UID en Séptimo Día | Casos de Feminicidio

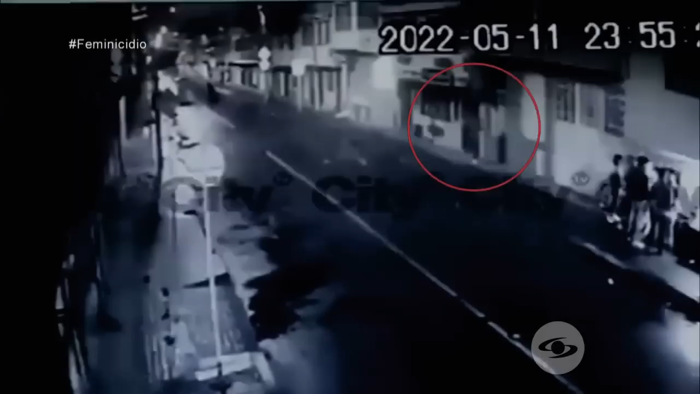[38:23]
Y él lo que hace es arrastrarla, la arrastra y la deja a un lado y ahí se va por el hermano para llevarla a la clínica del occidente.